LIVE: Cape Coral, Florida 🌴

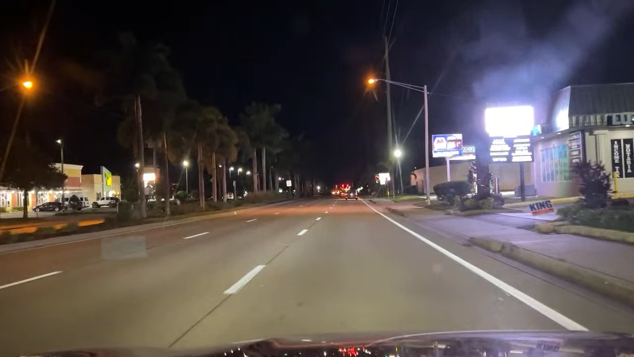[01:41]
Continue on Santa Barbara. No, Boulevard, just gotta tell you where to go. Yeah, but not like that. Whoa, they're racing. Woo, Cape Coral is crazy. Cape Coral in the house. They are racing, bro. They're flying. Yeah, Cape Coral at night. Lots of street racing Cape Coral at night. No, this isn't a bad part of town. No, Cape Coral's not bad. It's crazy, but it's not bad. I'm zoom just because they're racing? No, I mean... No, there's a lot of car racing here. It's like normal. It's normal.
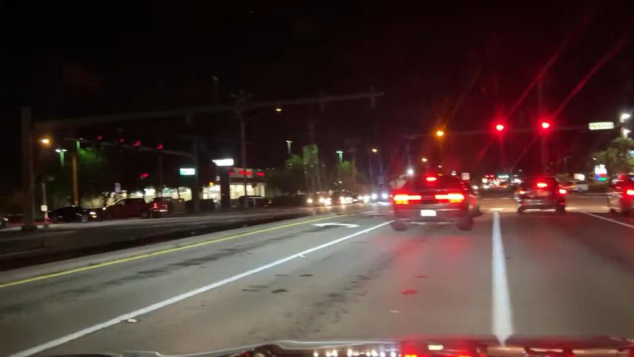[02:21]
There's a lot of street racing at night here. Last time we were here doing videos at night, we caught a car racing that crashed into a wall, into a median. Yeah. So it gets crazy at night. There's no doubt about it. I think it's this intersection. No, it was somewhere else. Memorial Parkway. Sure. Yeah, it is crazy at night, even on a Monday. Mm-hmm. Yeah, I need my medicine so bad. Left on Veterans.
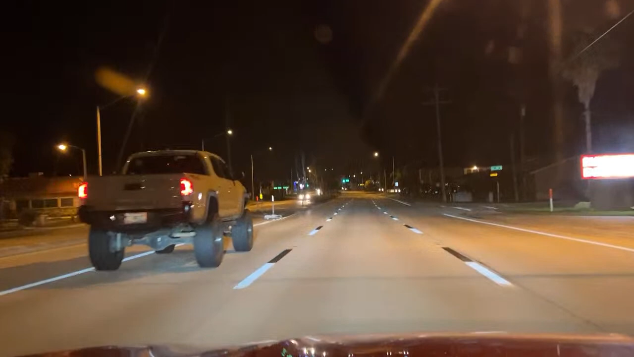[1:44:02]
They just drive around late at night. I don't know what the crap they're doing. They just drive and hang. You know, it's just driving cruises and thing here. Yeah, Cape Coral is definitely a weird place. It's, I used to like it, but I used to love Cape Coral and speak highly of it, but it's become kind of weird. There's just been too much of, just trashy people. They say digestive enzymes and turmeric capsules.
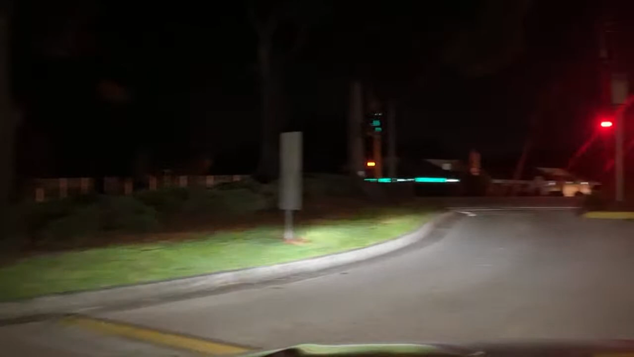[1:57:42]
But yeah, there's a little sketchy little area here. Turn there's, right to stay on Summerlin Road. And guys, no, South Fort Myers in general is a good area. But this little spot here across the street is Mystic Gardens. Yeah. This is a bad area. They're literally trapping all these apartments all through here. This area is bad. Continue on Summerlin Road for Julio 1.5 from miles. Spokane in the house. Spokane? About a whole brick of Spokane. Spokane. Okay. Say it right.
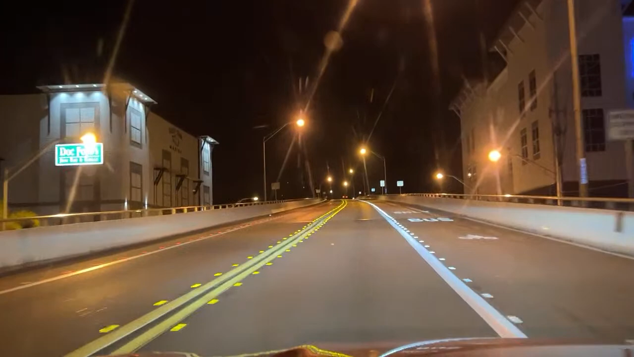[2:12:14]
Don't ever go any faster than that. Don't ever go faster than 35 on these bridges. That's the speed limit. I'm surprised I haven't got the low battery signal yet. We should have been charging it. You want to charge it right now? Yeah, even if it's for a brief moment. Just charge it. We need to charge it. Well, no, because we're going to be walking around here. You sure? Oh, what do you think you came here for? Drive around for what?
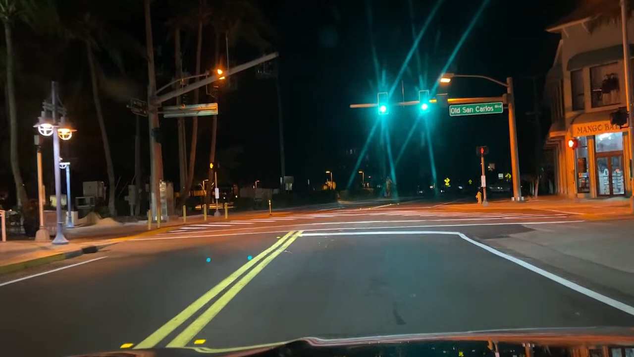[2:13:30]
No wonder nobody's out here at all, for real. Like, they're shutting down. There's some people. It's not. No, it's like shutting down.
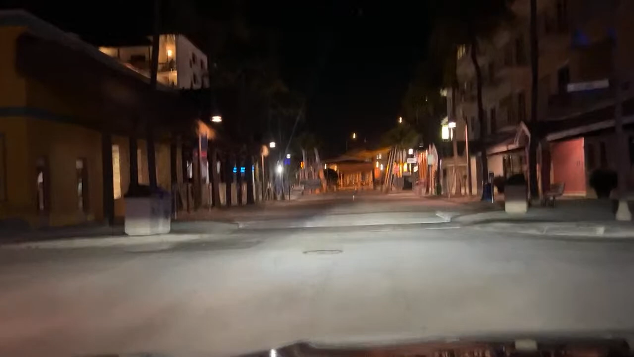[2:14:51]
Yeah. Yeah. I bet there's people in downtown Fort Myers, though. Somebody got shot yesterday in downtown Fort Myers. Right in downtown at night.
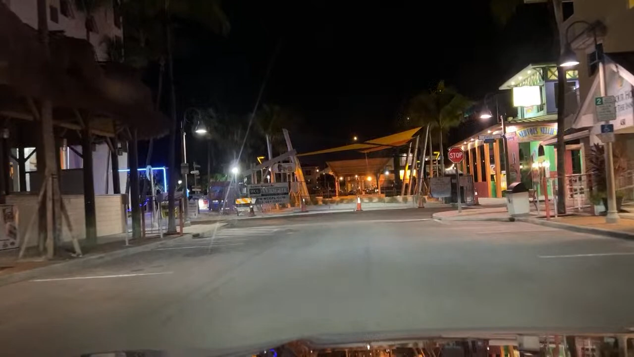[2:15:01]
I can't believe how dead it is out here.
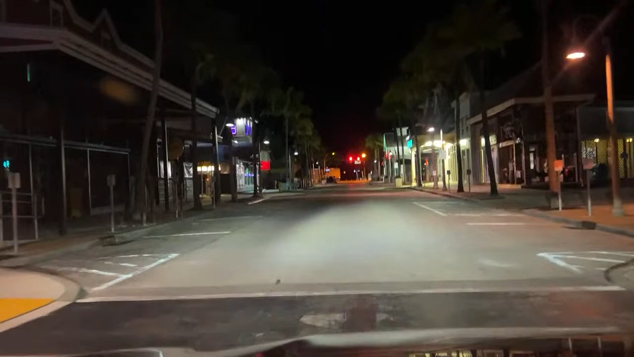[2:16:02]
It's nighttime, you're not gonna see anything. Up as far as what? Water, it's too dark. you can go see the water. Oh, it does feel good though, there's a breeze. It's a very warm, like, in your face kind of breeze. There's literally nobody out here. Is this a homeless guy that fought me? Tried to fight me? This is a whole different dude.
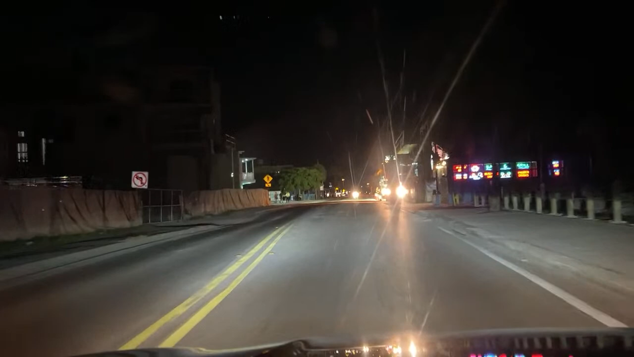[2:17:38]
The beach is to the right. You can feel the warm breeze. It just feels amazing. Like, so much life.
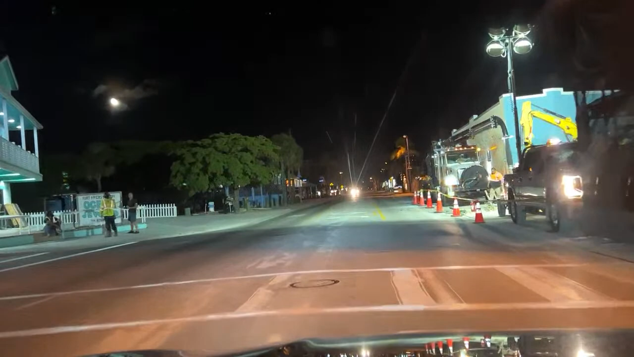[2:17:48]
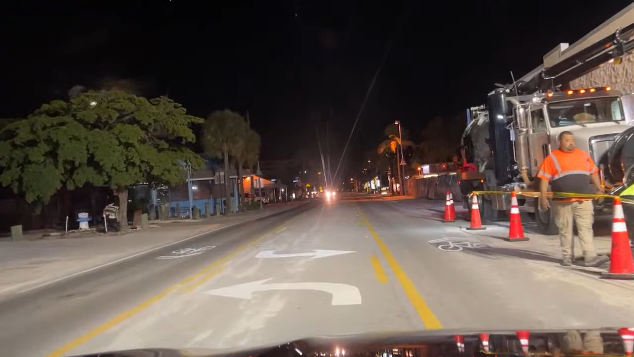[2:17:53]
Look at the moon. Blue moon of Fort Myers, keep on shining. Shine on the one that left me blue. Blue. Blue moon of Fort Myers, keep on shining.
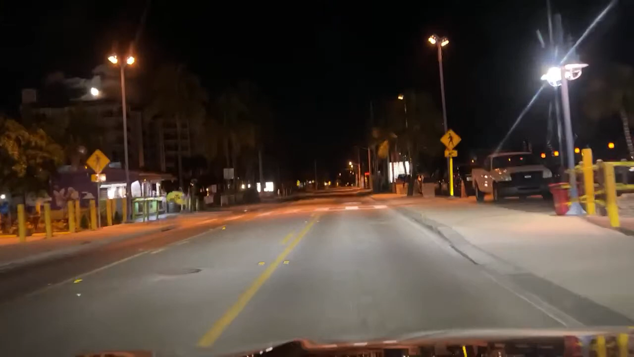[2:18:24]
Shine on the one that left me blue. This taco place is supposed to be good. Hmm. Right here. Free taco. Here. Blue moon of Fort Myers, keep on shining. Shine on the one that left me blue. Hey, there's a Hooters.
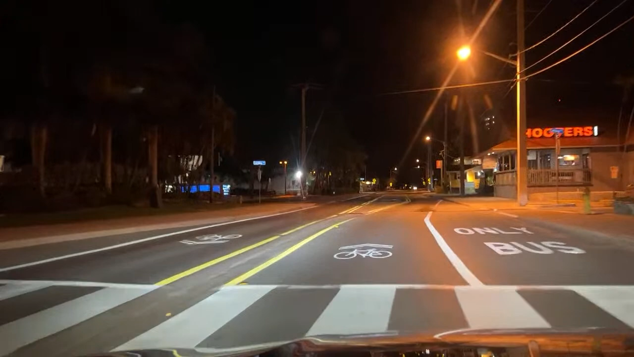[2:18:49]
There's a Hooters. There's a Hooters. Yeah, they're closed. Oh, this feels great, man. What are they saying? To feel the warm breeze of the ocean, police now. Ephraim says, "What's good, Hermano? Greetings from Daytona Beach, man." Yeah, this feels amazing.
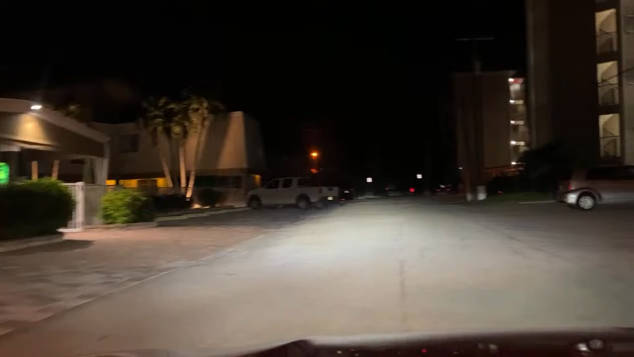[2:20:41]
Mixing frozen. You can smell the cigarettes and bed bugs out here. Yeah. It is so hot. But it feels, oh, you can smell cigarettes everywhere. Ugh, I don't like that smell.
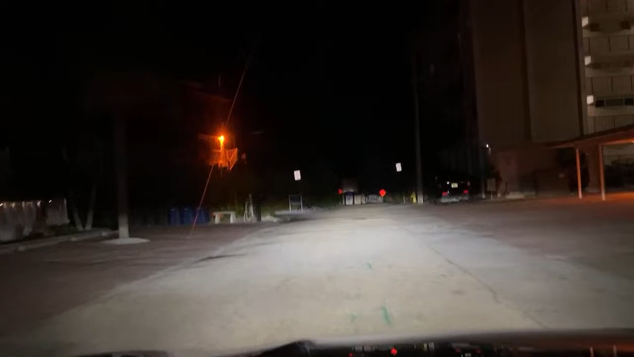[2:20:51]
Oh, sucks. Look at this little motel. That's the cutest thing I've ever seen. Look at this thing. Hello, Excalibur. look at this motel. Yeah.